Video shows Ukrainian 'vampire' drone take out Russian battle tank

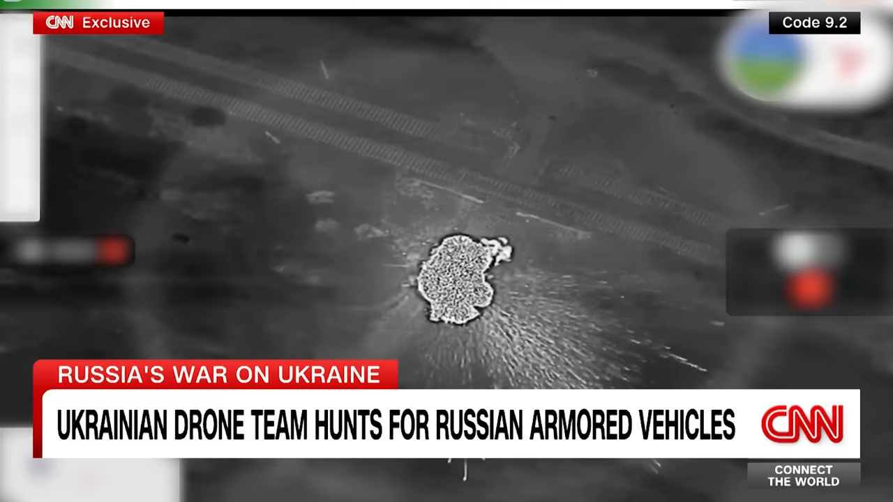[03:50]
The Code 9.2 drone team often hunts Russian armor here, recently even destroying a modern T-90 tank in a highly complex operation. After more than a half dozen missions, the drone returns a final time.